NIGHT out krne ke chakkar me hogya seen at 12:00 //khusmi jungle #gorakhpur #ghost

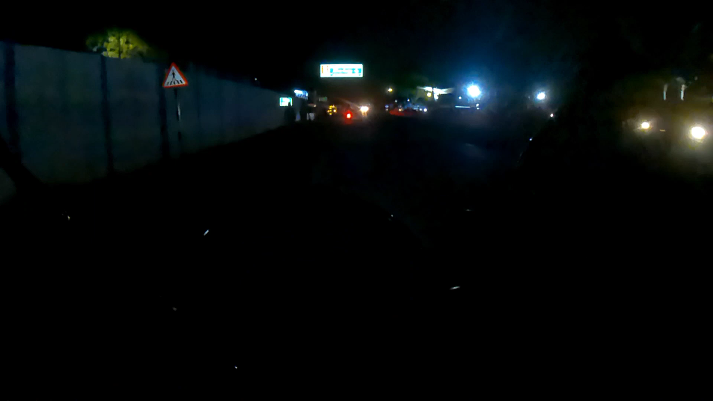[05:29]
भाई ये एयरपोर्ट, गोरखपुर का एयरपोर्ट। यहाँ पे पब्लिक को जाना अंदर अलाउ नहीं है।
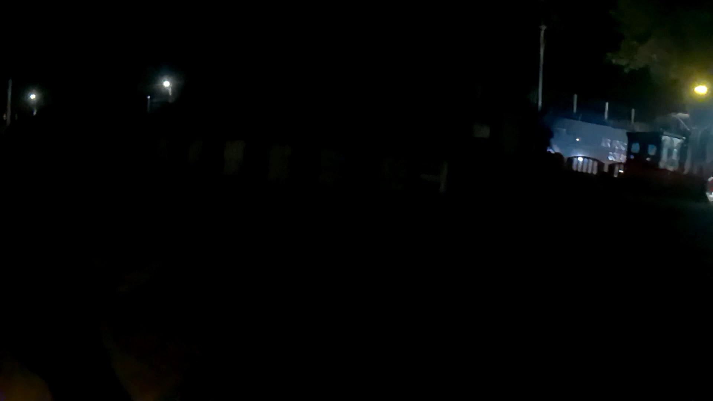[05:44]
एयरपोर्ट है वो वैसा है ना, अच्छा एयरफोर्स वाला ही है ना, सॉरी सॉरी मैं एयरपोर्ट वो वाला समझ जाता। एयरपोर्ट ही है, यहाँ भी नॉर्मल फ्लाइट लैंड होती है।
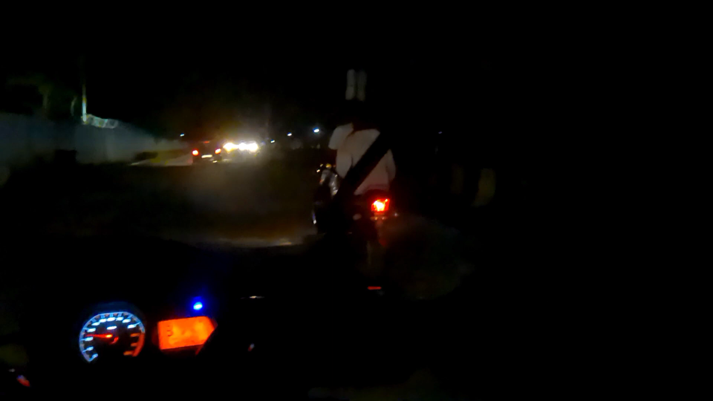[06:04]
आओगे तो सारे बोर्ड पे और दीवार पे जो दिखता है ना सारा कुछ चमक रहा, जो जो लिखा है यही लिखा है। ड्रोन उड़ाना मना दीवाना हुआ देखे।